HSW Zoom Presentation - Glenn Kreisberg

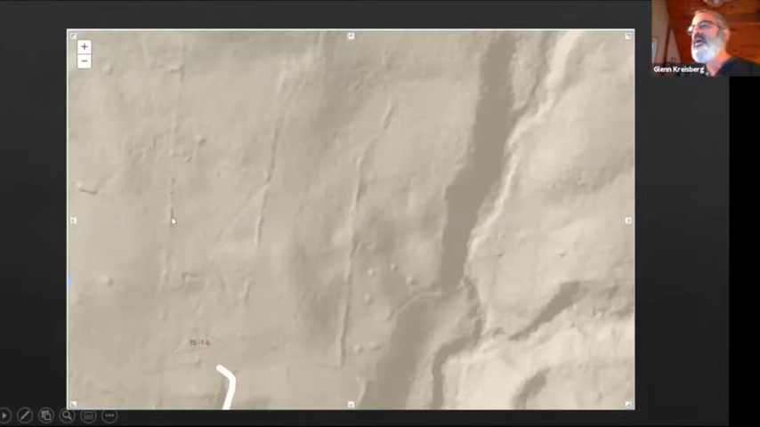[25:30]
walls a little more faint but when I was observing the lidar I noticed these these stone piles over here off to the east I'm going to look at them a little more closely because there's a series of them and and they basically run perfectly east west in a straight line and I circled where you can see them I haven't been out to investigate them but they seem to if you notice they they run right over to the uh the site here
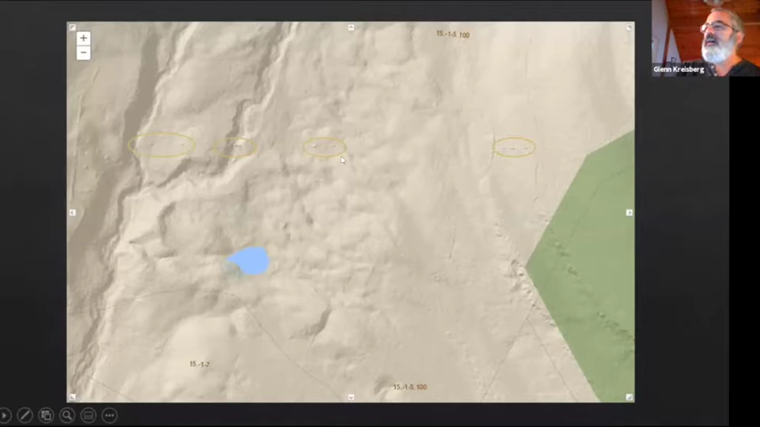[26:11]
and it could be something that connects the two sites so also in Silver Hollow another Karen with a niche in it this one did